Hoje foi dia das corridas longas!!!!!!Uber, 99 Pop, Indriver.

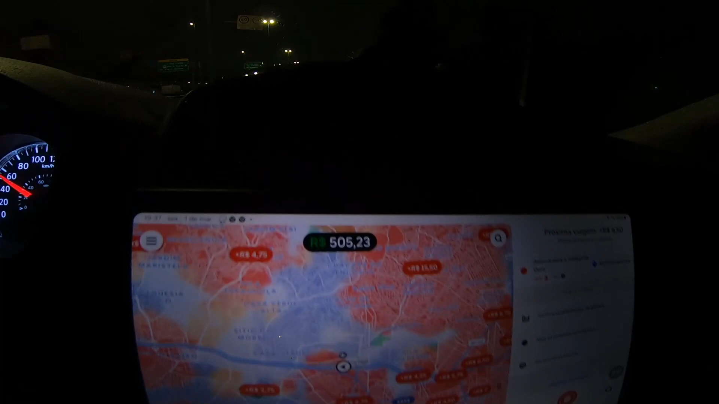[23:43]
Não sei se vai dar pra ver. Olha como tá o mapa, pessoal. Tudo sangrando. 4 minutos, 7 minutos.
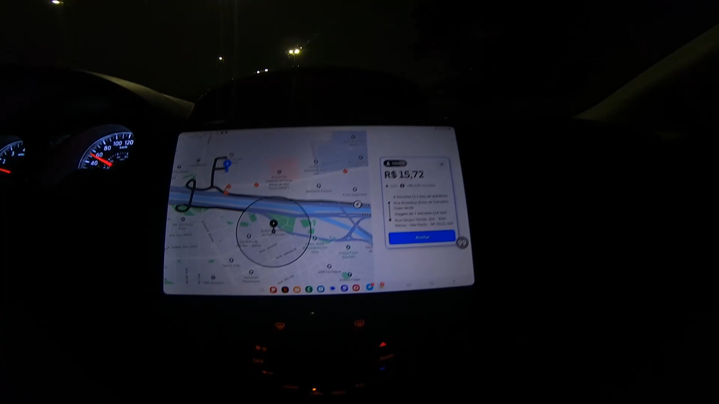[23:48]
Pra onde? Bom Retiro. Vou nada. Do outro lado, mano.
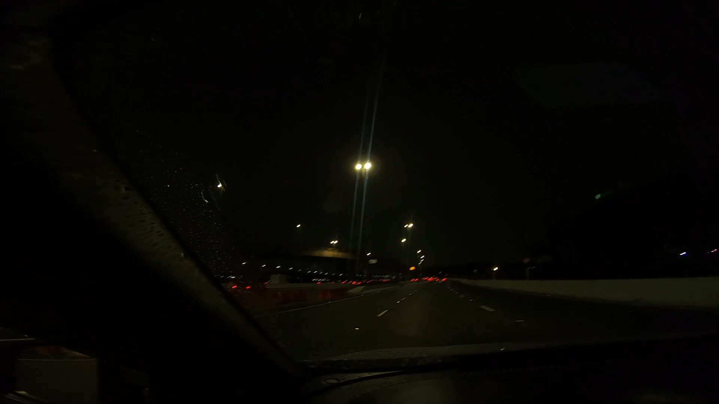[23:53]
Sem chance, pessoal. Finalmente, pessoal. Consegui bater a metinha, hein? Consegui bater a meta, galera. Aí, ó.